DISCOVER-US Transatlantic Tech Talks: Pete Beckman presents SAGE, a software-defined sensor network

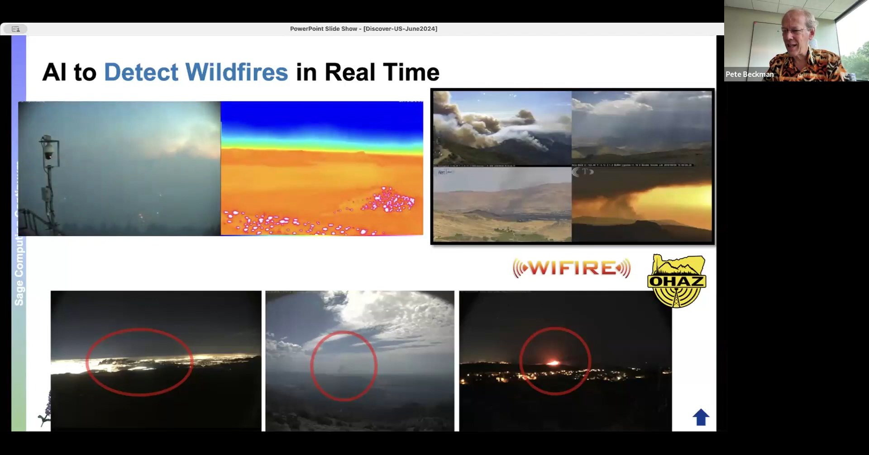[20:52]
You know, can a human tell the difference? If we look at that, is that a cloud or is that a fire? What about this? Okay, well, that's, that's obviously a fire, right? But this is the, how hard the problem is. But here's now the, the,